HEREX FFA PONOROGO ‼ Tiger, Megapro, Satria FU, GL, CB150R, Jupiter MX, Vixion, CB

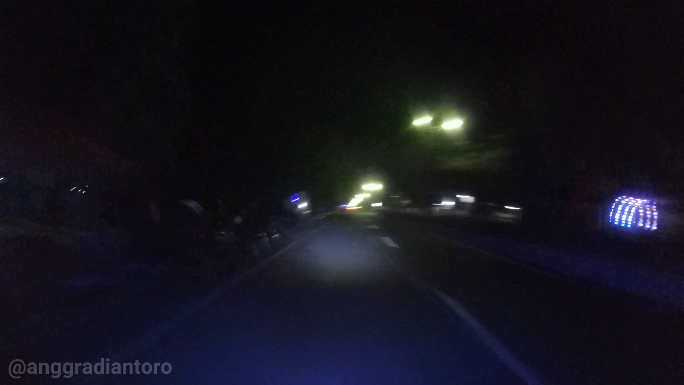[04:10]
Jadi ini aku rolling ya teman-teman, nyari yang rame anak-anak gas-gasan tapi tadi agak sepi. Ini mau nemui temanku yang ada di sana tadi sudah ada. Malam minggu tuh nggak pasti rame teman-teman ya, yang herek kadang ada kadang enggak gitu. Karena ya efek keamanan juga sih. Ini anak-anak ngopi teman-teman di rumah kayak gini.
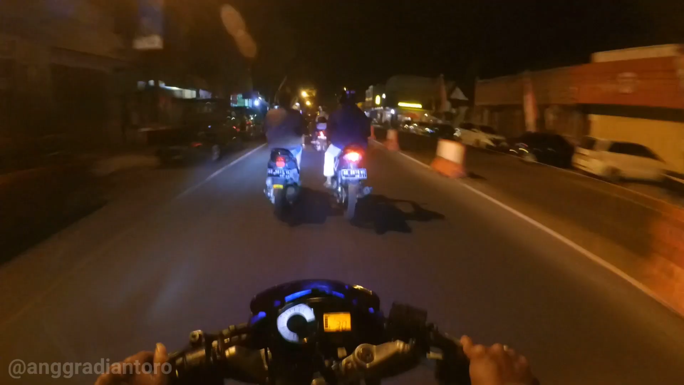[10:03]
Wah, masih ramai banget di jam segini. Tadi jam 2 ya teman-teman, hampir setengah 3. Masih rame kayak gini tuh. Mantap ya malam minggu gini. Ini biasanya di res-resan ini tadi sepi, nggak ada. Ini alun-alun teman-teman. Sepi. Hereknya terkatung-katung, ini ngendiar hereknya. Ini cari makan pokoknya nanti malah ngalor ya.